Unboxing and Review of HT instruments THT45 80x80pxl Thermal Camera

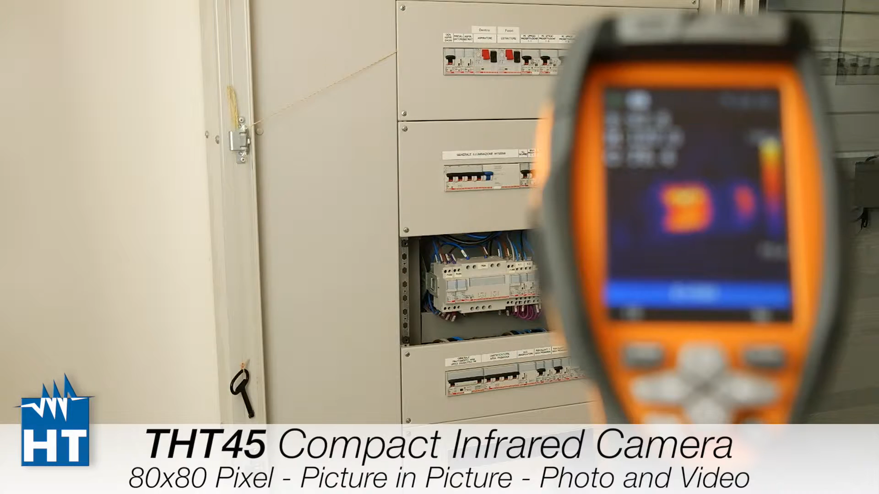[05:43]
We have a transformer into the switchboard here and then we will see what the cameras can show us related to temperature and additional functions. So here we have our menu. As we can see on the first part of the menu we have the three spots. So the central spots, hot spots and cold spots into the screen which are actually already turned on.
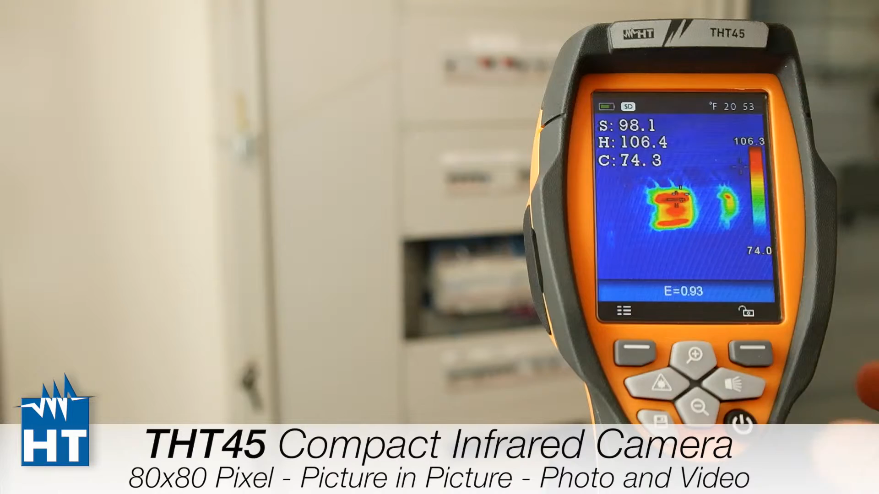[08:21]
On screen: spot 98.1°F, max 106.4°F, min 74.3°F, scale top 106.3°F, scale bottom 74.0°F
So what is in the middle you can see here on the right side. And you can see the range also of the minimum value of the temperature and the maximum value of the temperature here on the right side. Then we can change the other palette. Which is the grey inverted.
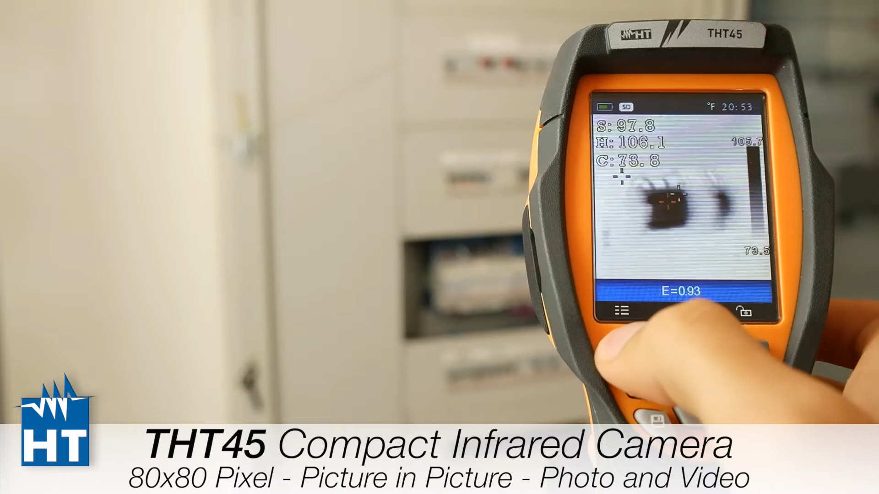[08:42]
On screen: spot 97.8°F
The black is the hottest point and the white is the coldest. So normal grey.
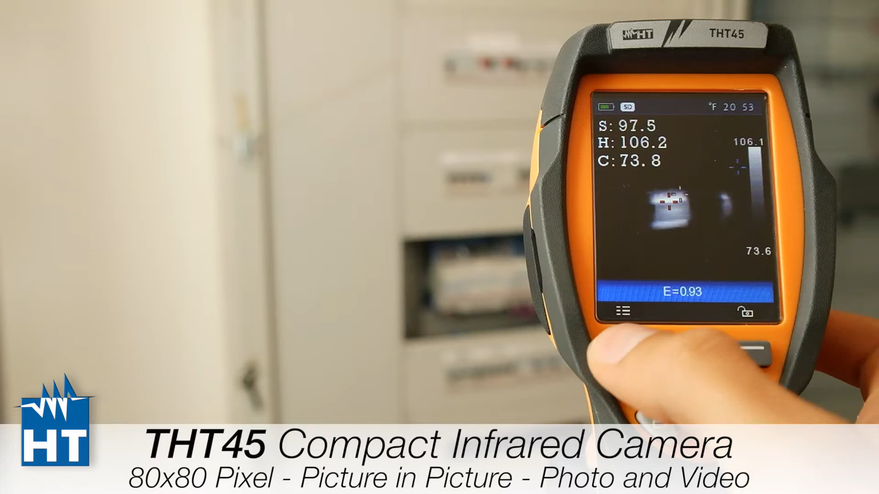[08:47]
On screen: spot 97.5°F, max 106.2°F, min 73.8°F, scale top 106.1°F, scale bottom 73.6°F
Range. Measurement range. Which is the minus 4 Fahrenheit up to 302 Fahrenheit.